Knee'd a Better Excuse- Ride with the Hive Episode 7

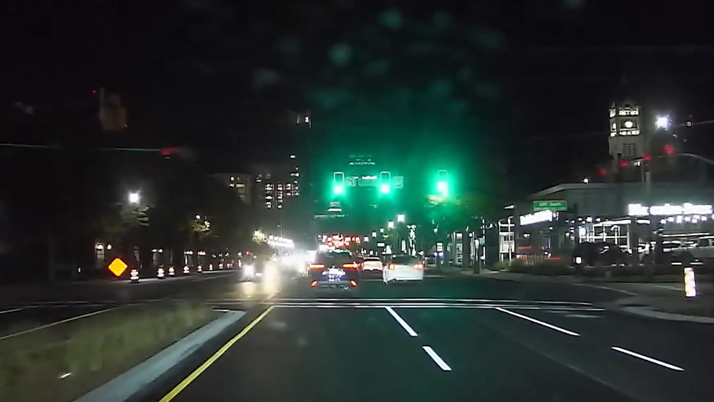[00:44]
made the left on the fifth
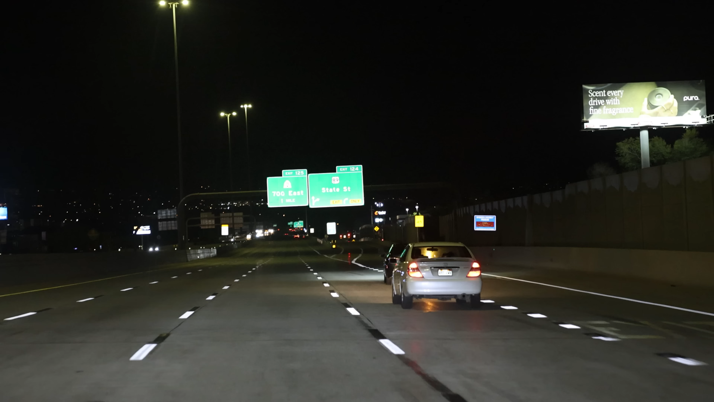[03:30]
the initiating camera on this dark colored sedan they've got their park lights on they're like their daytime running lights on but there's no lights on the rear
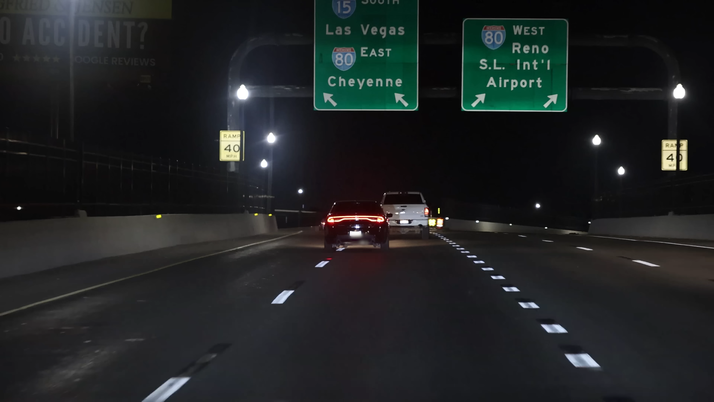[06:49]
initially camera on this dodge dart straddling the lane line 500 south on that i-15 southbound
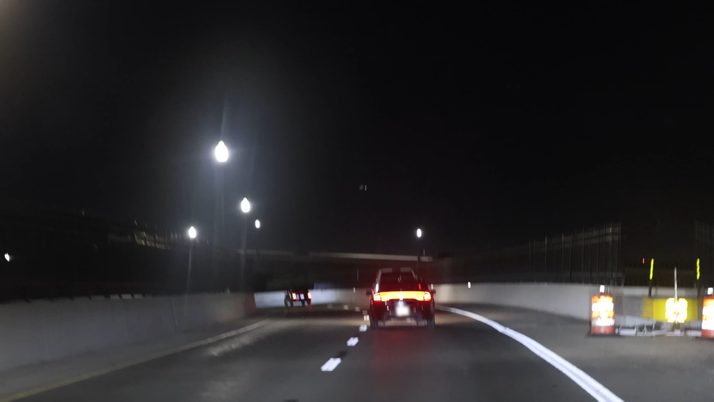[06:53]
still straddling the lane line back in the lane
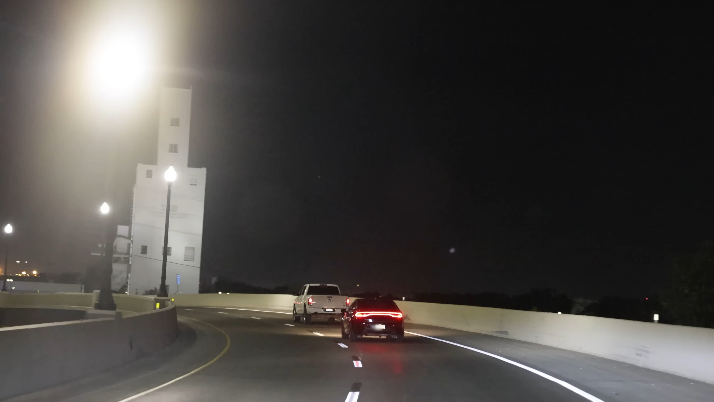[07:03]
obviously in the curve back across the lane and he's getting pretty close to that truck falling distance less than a second that's the third time he's gone across the lane change no signal across the next lane so right now i'm just waiting for a better spot to stop him this area of i-15
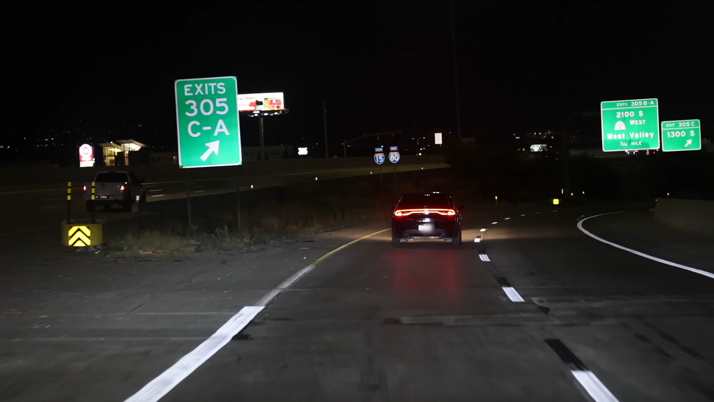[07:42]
i want a straight stretch of road that isn't a bridge it's back across the lane line again so as we get over here on the collector get into a straight stretch of road to stop him i think he's been outside of his lane more than he's been in it